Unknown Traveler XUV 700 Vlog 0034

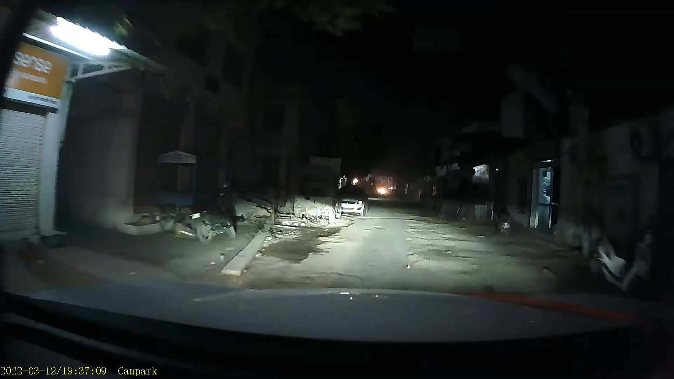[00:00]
ऑफ रोडिंग हो रहा है हमारा, थोड़ा ऑफ रोडिंग का मजा लीजिए, पीछे बैठे हुए सब। आगे भी रास्ता ऐसा ही है
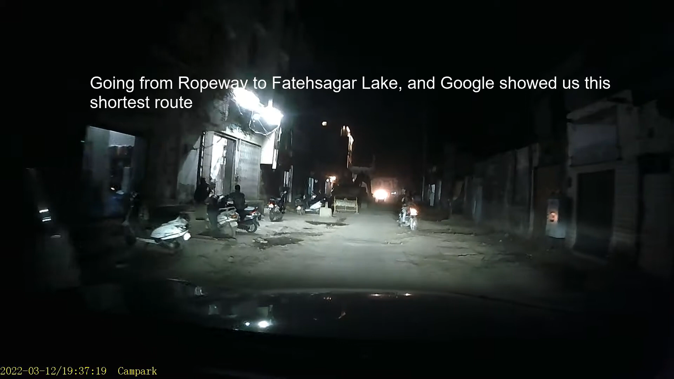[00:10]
लेकिन गाड़ी गई है इसलिए हम भी जाने दे रहे हैं, और गाड़ी आई भी है। कंस्ट्रक्शन वर्क शायद चल रहा था यहाँ पे,
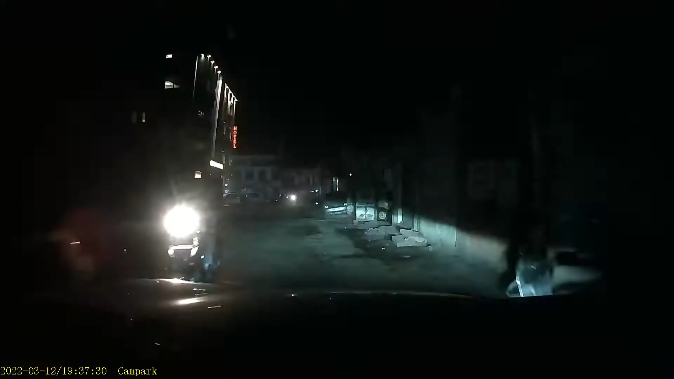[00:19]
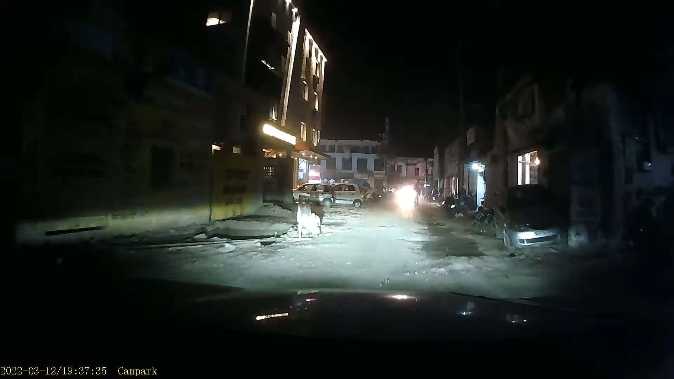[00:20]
और हम यहाँ पे मेन रोड को टच करते हुए जहाँ से हमें लेफ्ट मुड़ना है, और ये हम लेफ्ट मुड़ने वाले हैं।